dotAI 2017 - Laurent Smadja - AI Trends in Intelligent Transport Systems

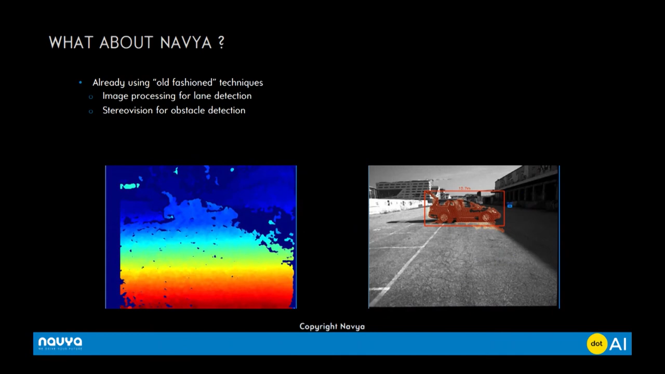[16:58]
Stereo vision for obstacle detection, quite basic stuff. So we have core images to detect traffic lights and analysis traffic lights.